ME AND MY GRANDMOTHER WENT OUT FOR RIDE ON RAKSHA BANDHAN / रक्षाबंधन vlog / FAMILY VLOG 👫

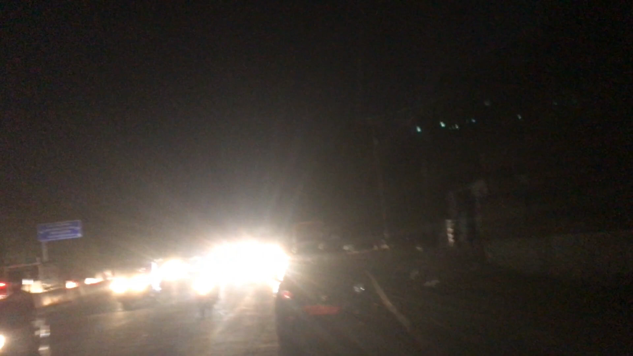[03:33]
पूरा जाम है, मैं भी मंदिर होकर आया था। ठीक है, और आज मुहर्रम भी है,